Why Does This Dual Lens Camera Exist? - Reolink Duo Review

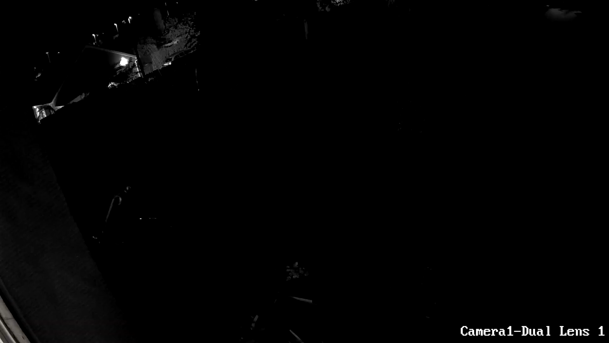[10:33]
across frame just how much ghosting and trails there is making the footage literally unusable not sure why that is happening but it
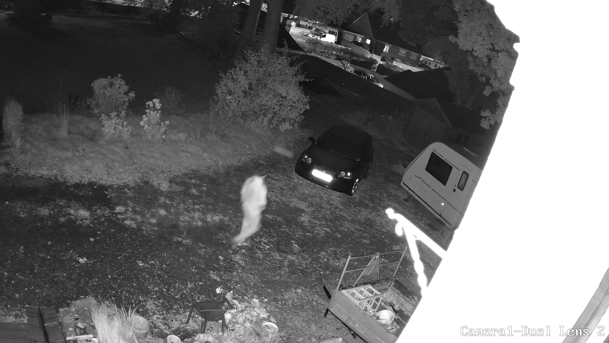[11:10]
much more usable image ghosting is much less and movement is much easier to track now we have seen real link plagued with issues in the past where the auto exposure on their cameras will blow out the highlights on faces making them impossible to see but that doesn't seem to be an issue here and the faces are easily recognizable in infrared mode rounding out our performance tests on the duo let me finally play for you a clip of